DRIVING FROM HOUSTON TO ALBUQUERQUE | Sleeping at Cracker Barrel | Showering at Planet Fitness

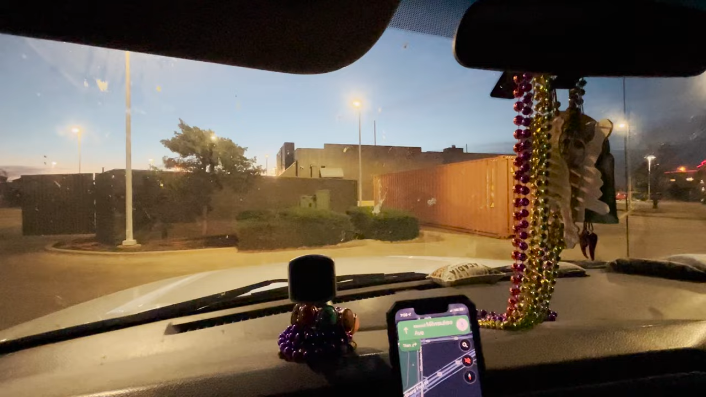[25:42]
7 o'clock 7 30 and it's pitch black so um well pitch black for me for some reason the iPhone's like it's 11 o'clock in the morning uh I have to drive to or sorry I get to drive to New Mexico today and I gain an